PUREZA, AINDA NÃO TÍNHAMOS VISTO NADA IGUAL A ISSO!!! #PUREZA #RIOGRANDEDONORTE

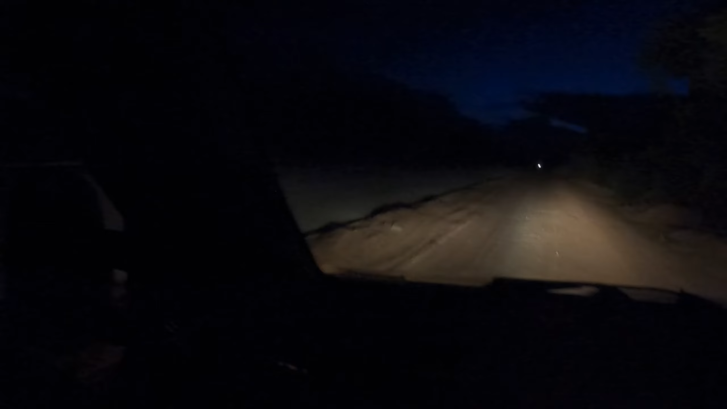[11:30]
A gente tava numa estrada de paralelipípedo aqui ó Que era ali do lado É aqui do lado ó Não sei se tá reformando alguma coisa aqui Ah é tá repazendo Aí tem um desvio Ou seja voltando pra estrada de chão Olha o brilho que tá gente A gente Aquele é não sei se é um carro ou uma moto Mas é o primeiro que a gente vê Tá vendo no trajeto todo A gente vê muita coruja aqui Muito sapo Lá atrás tá trovejando Parecendo uns trovão Olha que doideira